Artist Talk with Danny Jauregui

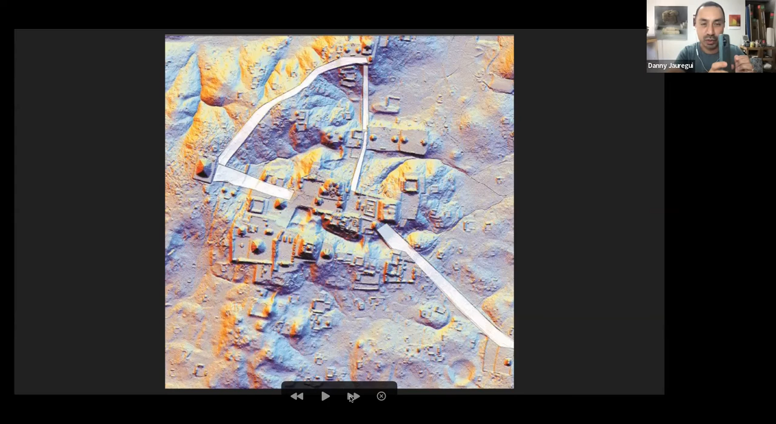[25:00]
And then that signal bounces back and it can measure the distance between how long it took for it to bounce back. I think most of our iPhones and newer iPhones now have this technology, actually, so you can do 3D scanning with them with that same technology. But these are these are satellite images that were taken of Mayan ruins, and I just thought that they were just the most beautiful things.
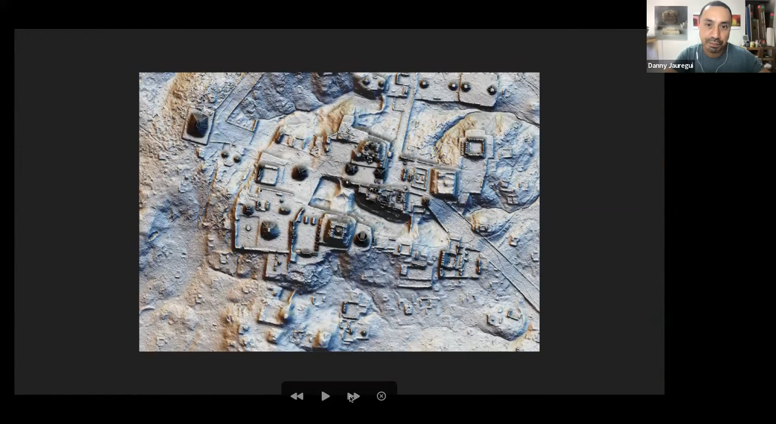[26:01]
really started is in thinking about these satellite images and how I can bring some of these kind of poetic metaphors to the work. One of the works that I created for archive machines was actually the very, very first early attempt at doing that. So this is the very first digital attempt that I did when I'm using the digital software to sculpt and try to create a map that looked very similar to these.
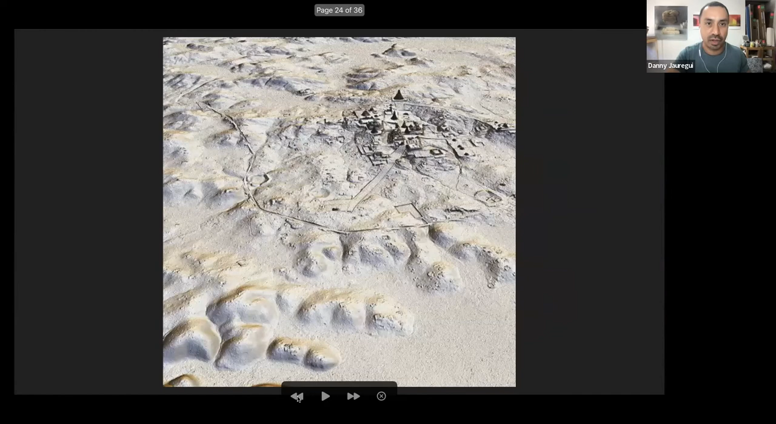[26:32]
I mean, this is sort of what I was trying to do in this watch queen map. This is when I was very, very, very first learning the software. I think my skills have improved a lot since then, but still, you can see, I think, the connection between